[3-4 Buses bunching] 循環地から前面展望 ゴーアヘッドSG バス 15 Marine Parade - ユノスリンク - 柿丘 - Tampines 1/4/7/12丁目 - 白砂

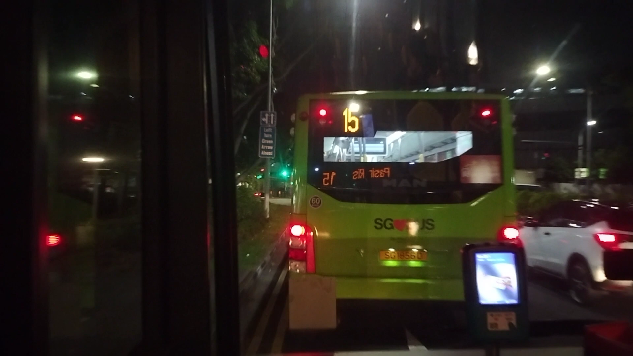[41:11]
それが一番前のバス、渋滞のため3つ詰まってる。